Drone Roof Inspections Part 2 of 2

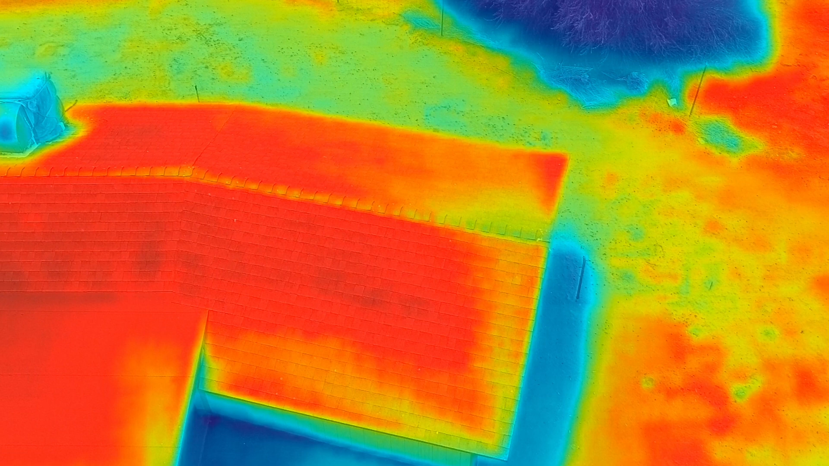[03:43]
Launch the drone and perform an initial thermal survey of the roof, using the thermal camera to identify temperature variations that may indicate issues like water damage, leaks, or poor insulation.
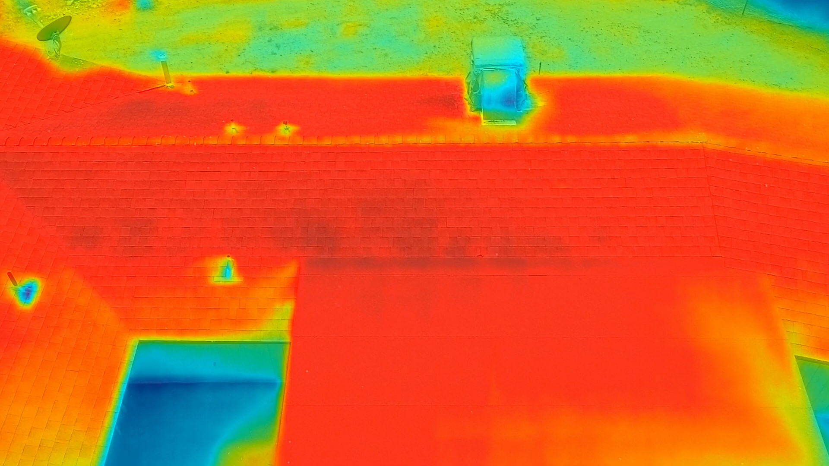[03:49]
Follow a similar path as the RGB inspection to ensure comprehensive coverage,
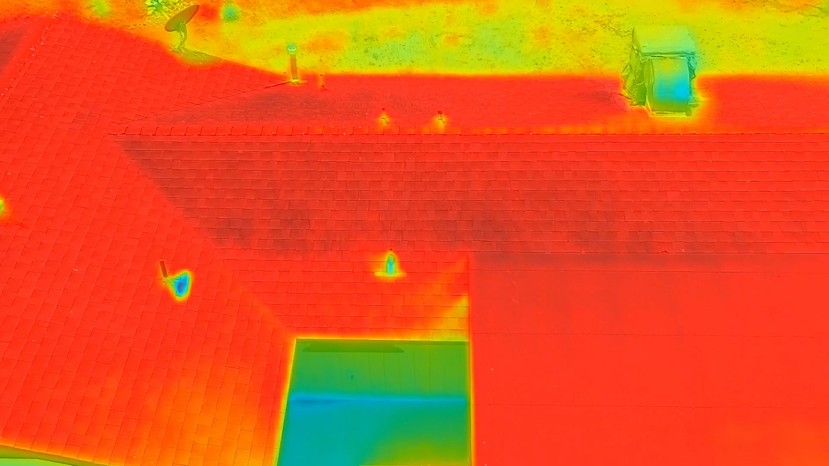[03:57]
focusing on identifying hot spots, which could indicate potential issues,
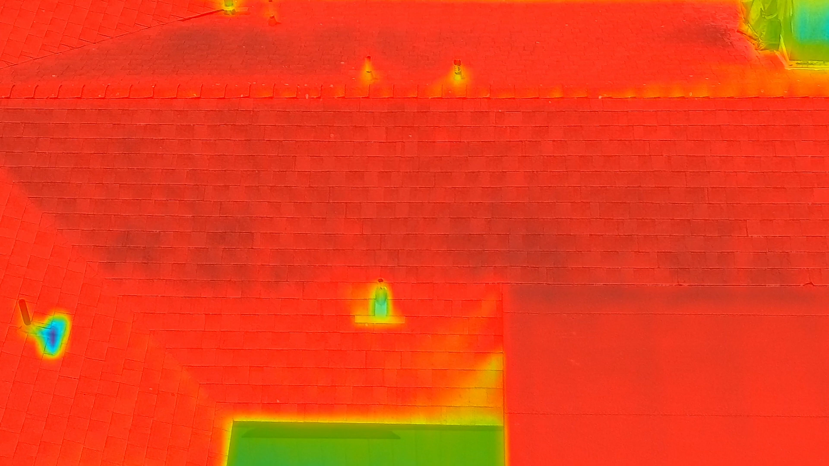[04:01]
and cold spots, which might indicate areas of water pooling or leaks.